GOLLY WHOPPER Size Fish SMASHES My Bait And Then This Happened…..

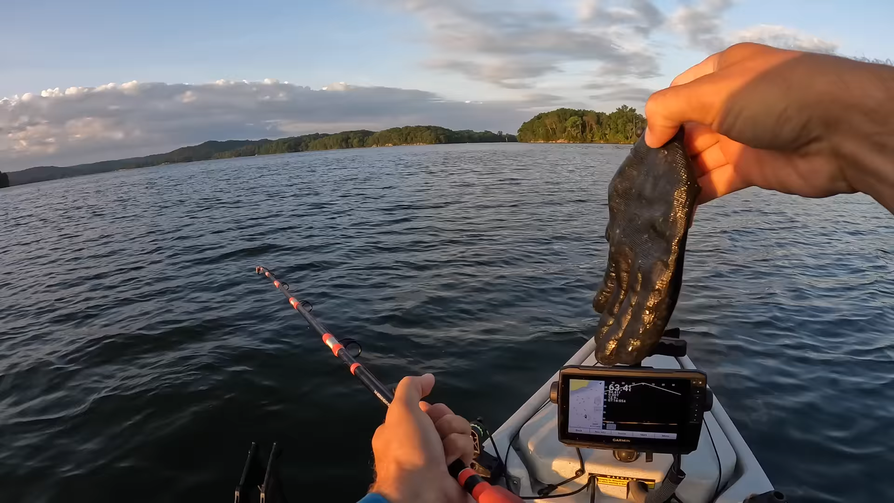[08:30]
I've got some fish right here on the screen. They all over right there. 63 feet.